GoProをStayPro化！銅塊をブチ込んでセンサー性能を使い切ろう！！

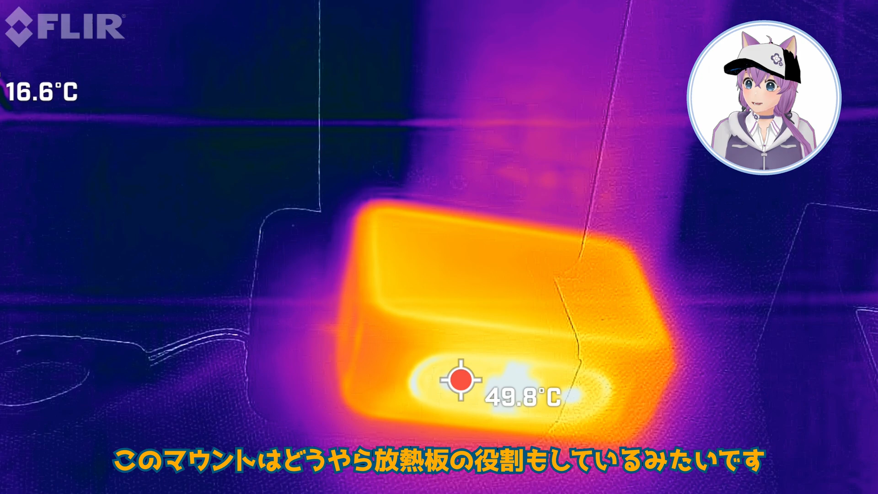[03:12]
On screen: spot 49.8°C
このマウントはどうやら、防熱板の役割もしているみたいです。
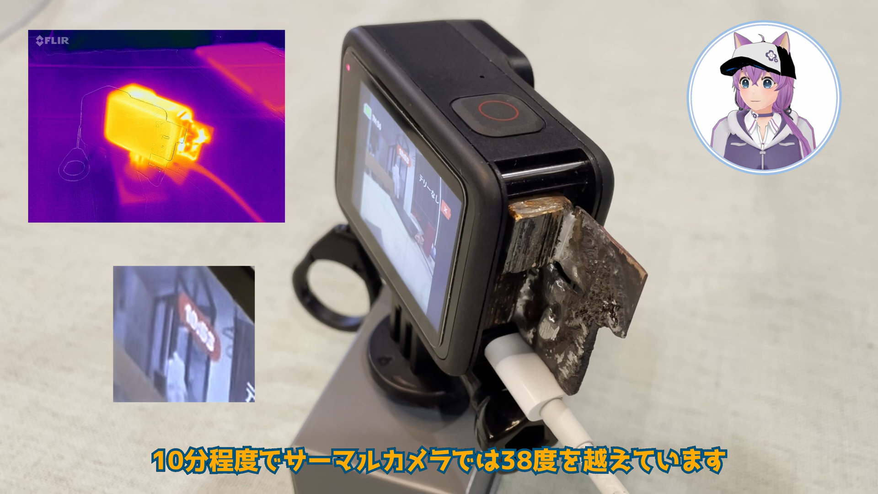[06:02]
さあ、10分程度で、サーマルカメラでは38度を超えています。おー、15分を超えました。25分を超えましたよ。どこまで行くのか。30分を超えたところで、はー、落ちました。
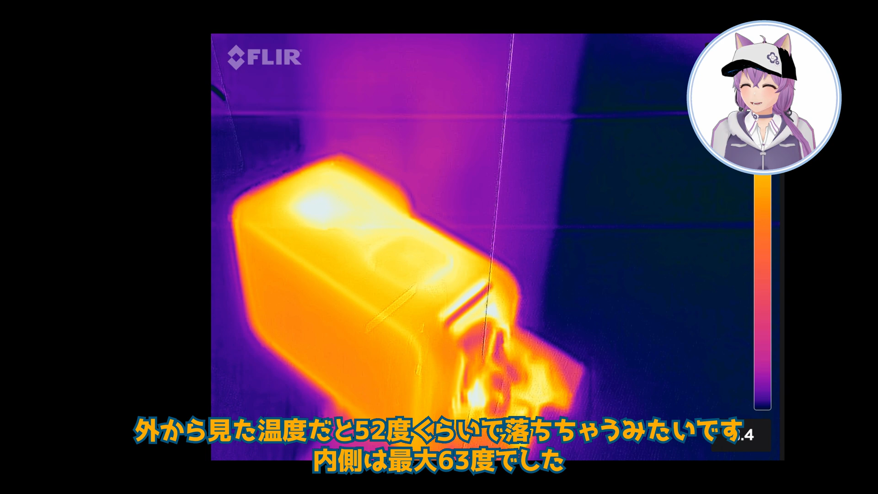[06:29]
こっち側は63度でした。8対7の4K60fpsだと、こんなもんですね。